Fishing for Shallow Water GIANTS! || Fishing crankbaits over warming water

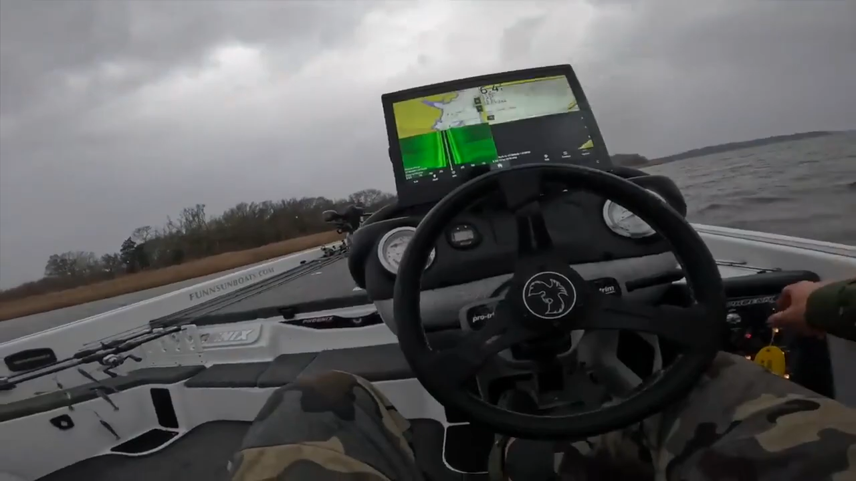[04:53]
it looks like it does drop a little bit
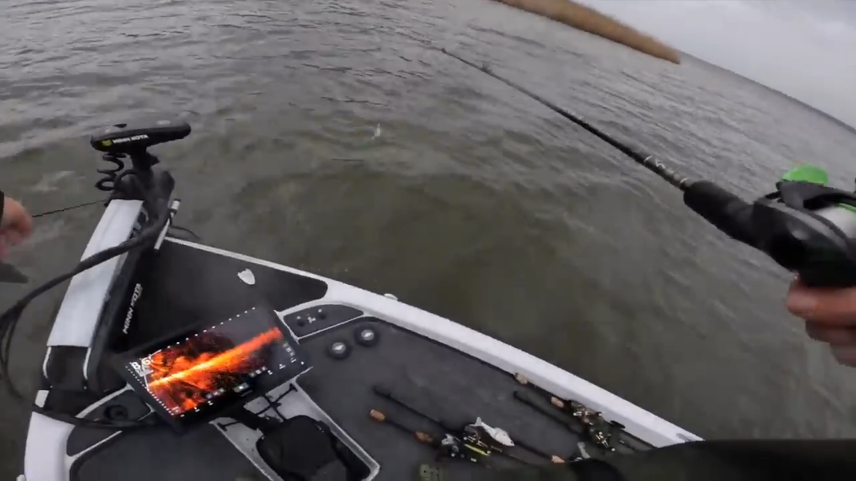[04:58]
it's just tons of bait I saw a couple of bummer ants in here